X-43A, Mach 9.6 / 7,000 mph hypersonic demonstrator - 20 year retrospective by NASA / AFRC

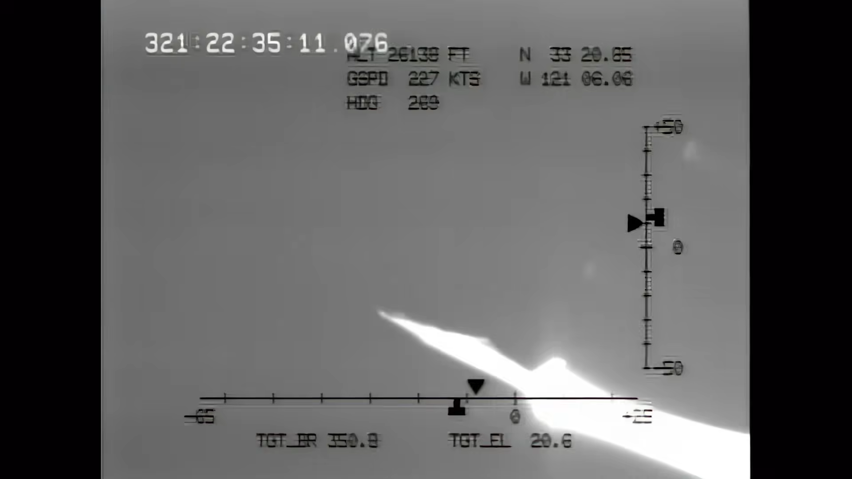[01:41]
Then, at precisely the right moment, the X-43A separated and its supersonic combustion ramjet engine powered up to achieve hypersonic speeds.